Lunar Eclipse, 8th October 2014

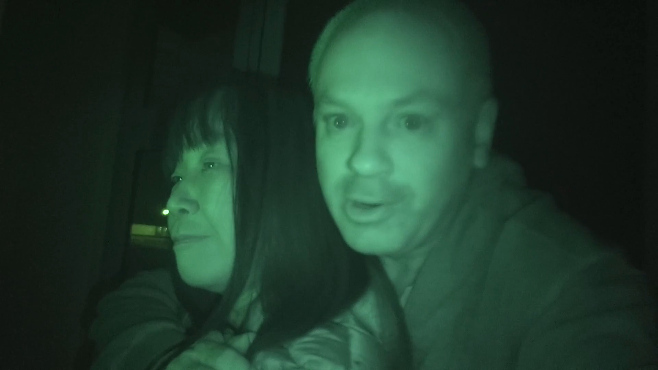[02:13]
We're at the university and we've set up our camera, or a couple of cameras. It's a small group of enthusiastic astronomers here, but there is a lot of cloud, although we're getting glimpses of the moon. See, there's where it's supposed to be.
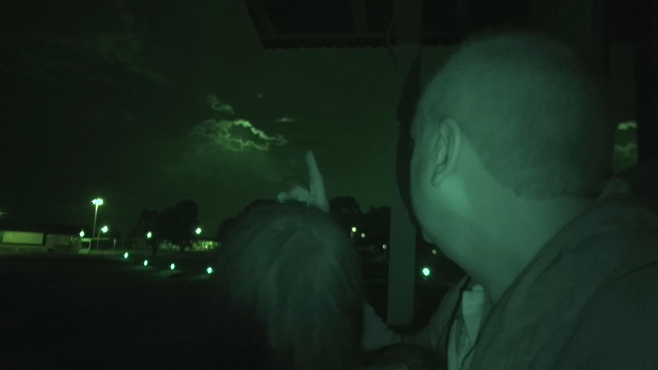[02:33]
Can't see it right now. And the eclipse, the umbral phase of the eclipse, is just about to start any minute now. I don't think we're going to see that, but I think we will get some glimpses of it through the cloud. Well, this is the best view we've got so far.
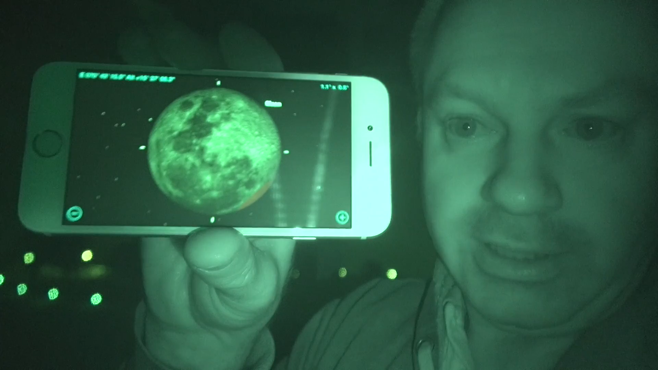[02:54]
You can see the shadow of the Earth down there at the bottom right, encroaching on the moon. Unfortunately, this is just a simulation, but it's live.
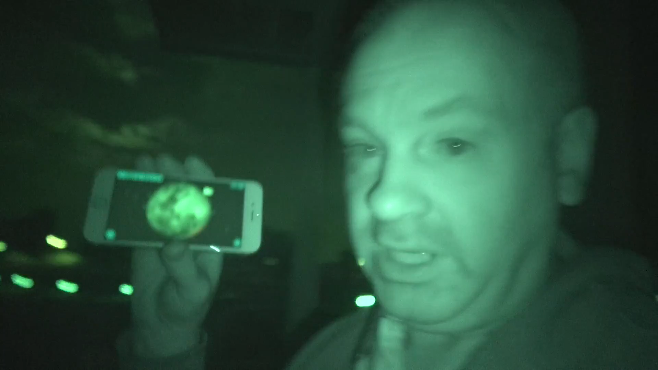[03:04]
In the real sky, as you can see, it's cloudy.
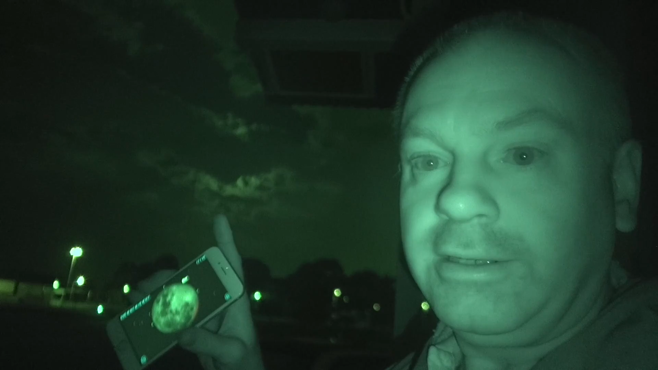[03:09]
This could be another astronomical debacle. What do you think? No, I really, I can't see over that. That cloud will move, will appear. So don't miss it. Yeah, I think it'll appear. Moon is appearing.